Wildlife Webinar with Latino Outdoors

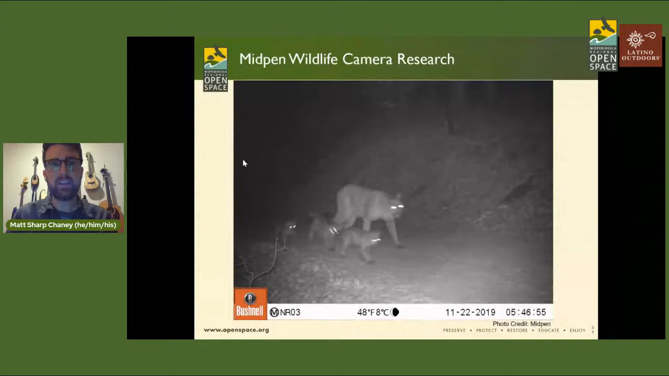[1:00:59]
So here is a beautiful female mountain lion with three young kittens wandering down a trail. One thing that's important for us to keep in mind when we talk about images of mountain lions is that in this day and age,